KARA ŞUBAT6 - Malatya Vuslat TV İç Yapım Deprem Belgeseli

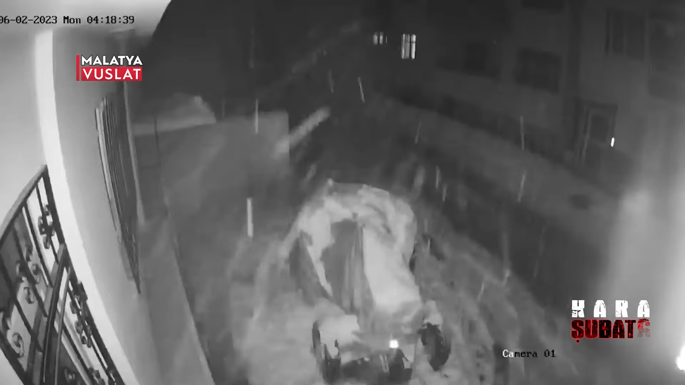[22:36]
Özalper Mahallesi'ndeki 4 bloktan oluşan 4 katlı Hayat Sitesi'nin altında mobilya mağazası bulunan bina, 6 Şubat gecesi saat 4.17'de meydana gelen 7.7 büyüklüğündeki ilk depremde çöktü.